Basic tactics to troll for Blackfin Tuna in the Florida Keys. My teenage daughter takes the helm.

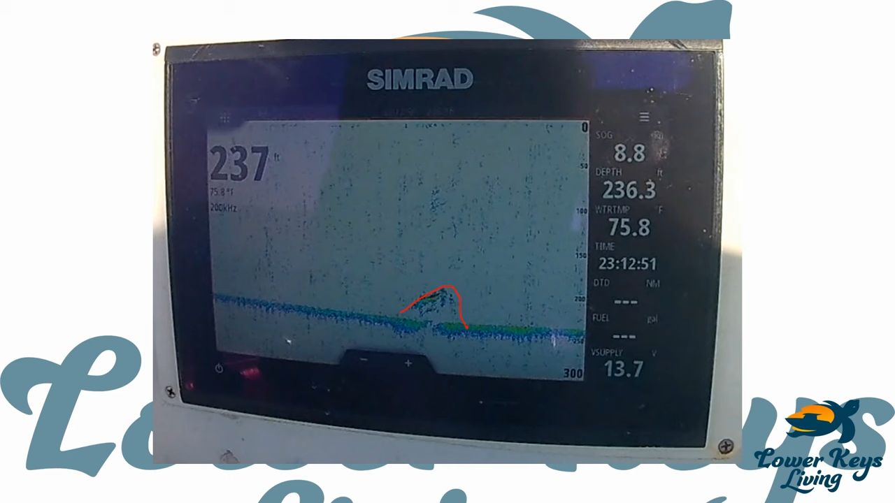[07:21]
On screen: water 75.8°F
this is an expanded view it's kind of blowing out away from it a little bit but you can see how much it rises off the ocean floor ignore all this noise chatter from the chop and turbulence that's what you're seeing here but when you get a really good bait ball and there's some really active fishing going on there it will look a lot more like this so here you can see how much this super structure rises from the bottom and all the way up to almost 140 feet of water and then drops back down and you can see the bottom here right at about 240 feet of water so that's a lot of structure just a
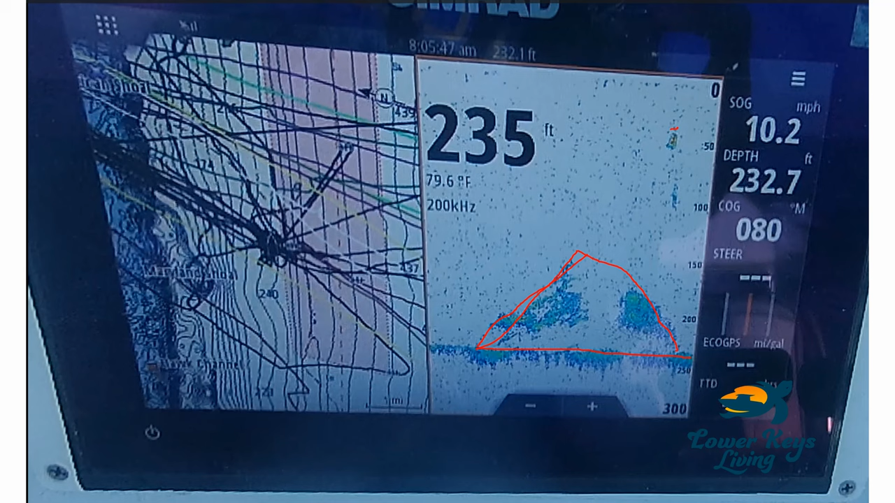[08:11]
On screen: water 79.6°F
lores because there's so many things tangled down here and so much fishing line lost down here but great fishing spot but this is what ideally what I'm looking for you see this massive bait ball out here and there's things working it this is not noise chatter this is another column of fishing here that's what I'm looking for out here at the Wilkes-Barre which is why I frequent it so much there's another wreck